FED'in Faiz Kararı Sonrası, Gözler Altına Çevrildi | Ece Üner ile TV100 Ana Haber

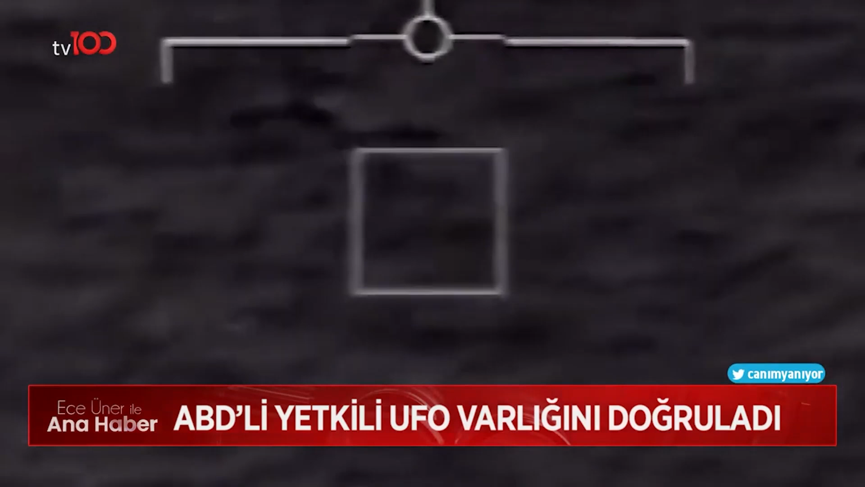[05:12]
Bugüne kadar uzaylılara ait en az 12 araca ait enkazın bulunduğunu ifade etti. Amerikan donanmasında pilot olarak görev yapmış olan Rain Graves da açıklamalarıyla dikkat çekti.
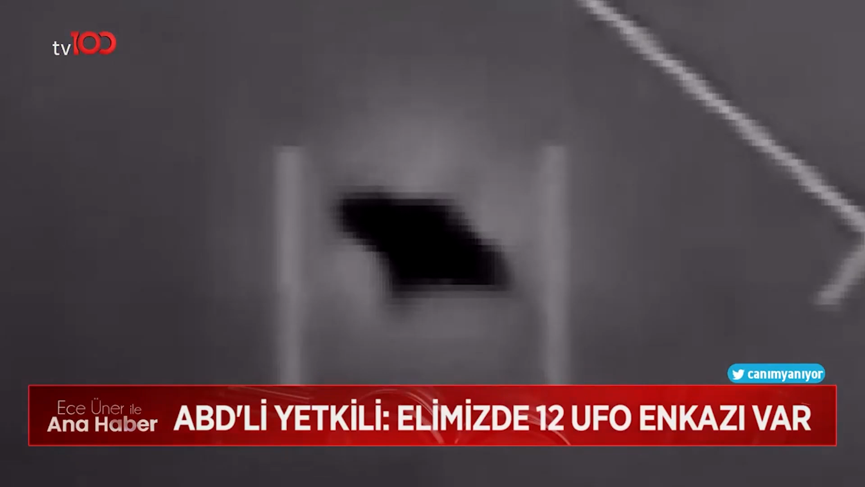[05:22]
Şeffaf bir küre içinde koyu gri ya da siyah küpler gördüklerini dile getirdi. Eğer tanımlanamayan anormal olgular yabancı ülkelere aittir onlarsa bu acil bir ulusal güvenlik sorunudur. Eğer başka bir şeyse bilimin çözmesi gereken bir konudur.